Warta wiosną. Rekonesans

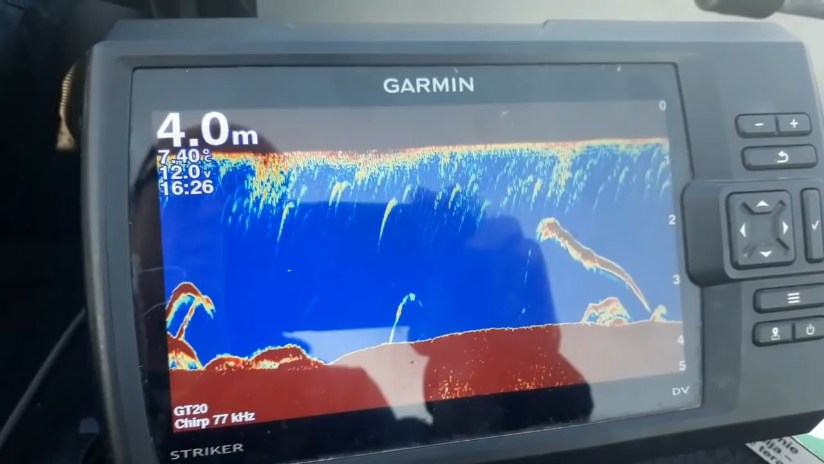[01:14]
On screen: depth 4.0 m, water 7.40°C
Sprawdzamy, gdzie przebywa ryba w tej chwili, gdzie się trze. Fajnie, bo temperatura ma powyżej 5 stopni. 7,40, czyli każdy szczupak, który złoży ikrę, jest w lepszej sytuacji, bo ikra
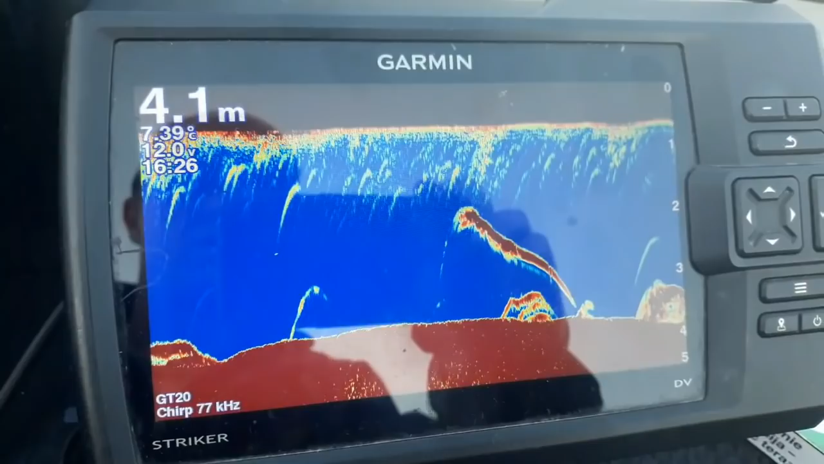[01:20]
On screen: depth 4.1 m, water 7.39°C
będzie się rozwijała w tej temperaturze.